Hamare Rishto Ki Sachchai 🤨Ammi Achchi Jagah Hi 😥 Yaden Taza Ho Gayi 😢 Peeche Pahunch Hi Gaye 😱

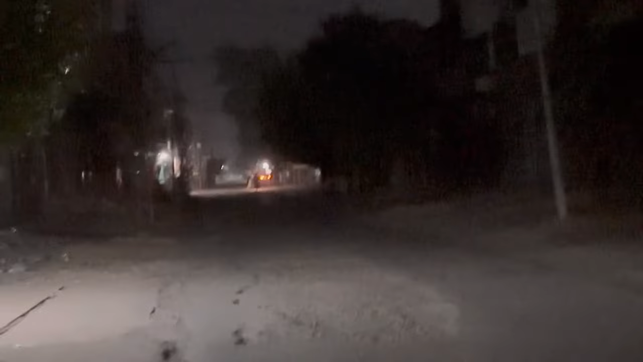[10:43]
ये देखें, ये ना बाइक को साथ मिला के स्टंट मार रहे हैं।